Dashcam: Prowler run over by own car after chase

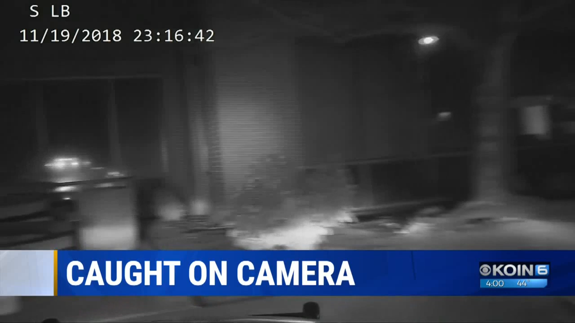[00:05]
Caught on camera, a suspected car prowler running from the cops stopped by what just might be his own bad karma.
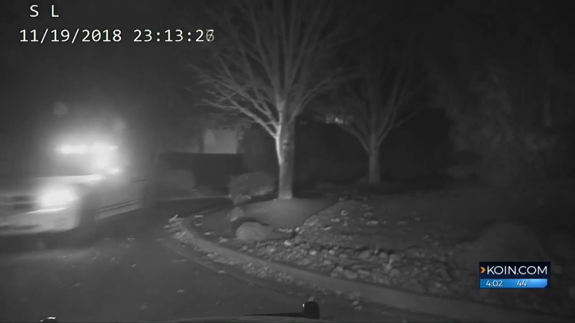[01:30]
After a short time, he turned into the business park off of Sunnyside Road, bailed out of his car, and then got hit by his car.
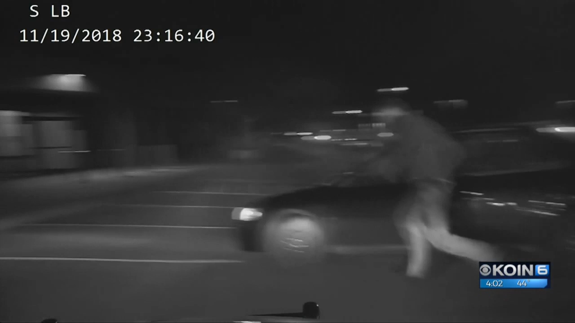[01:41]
It's one of those things that it's hard to have sympathy for somebody who does that and then runs themselves over.